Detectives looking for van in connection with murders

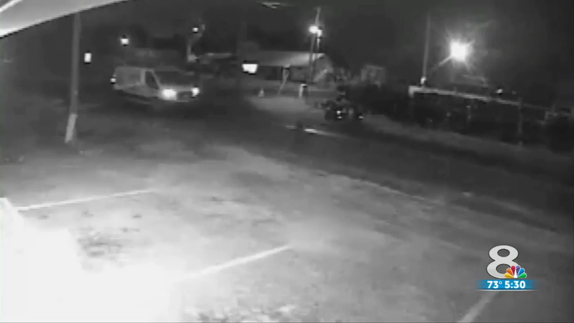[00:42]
NOW POLK COUNTY SHERIFF GRADY JUDGE IS ASKING FOR THE PUBLIC'S HELP IN IDENTIFYING THIS WHITE VAN THAT THE SUSPECTS MAY HAVE FLEAD THE AREA IN. WE HAVE A PHOTOGRAPH, A VIDEO CLIP OF THAT VAN LEAVING THE AREA OF MAGNOLIA STREET.
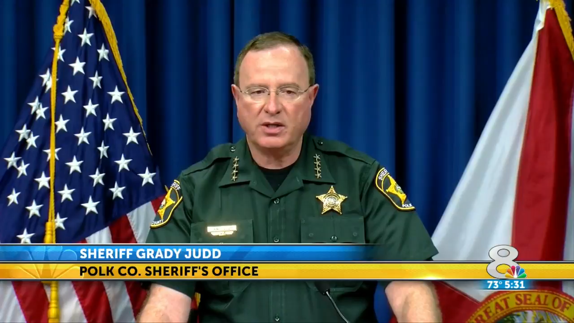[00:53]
AND WE BELIEVE AT THIS POINT IN TIME THAT IS OUR SUSPECT VEHICLE. WHILE THE VAN HAS DISTINCTIVE MARKINGS, INVESTIGATORS CANNOT MAKE OUT THE WORDING ON IT,
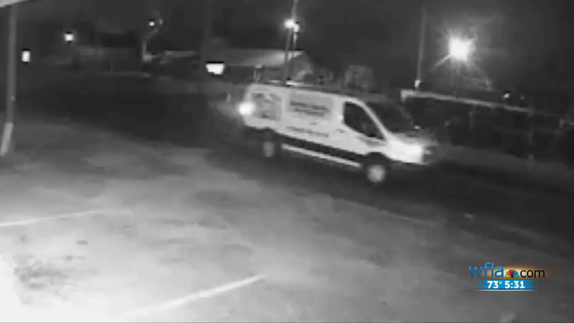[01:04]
WHICH IS MAKING IT MORE DIFFICULT TO SOLVE THIS CRIME. THE LANGUAGE IS SOMEWHAT BLURRED, BUT YOU CAN SEE THAT THERE'S CLEARLY, CLEAR INDICATIONS AND MARKS. SOMEONE CAN LOOK AND SAY, OH, I RECOGNIZE THAT AS A MEMBER OF XYZ BUSINESS.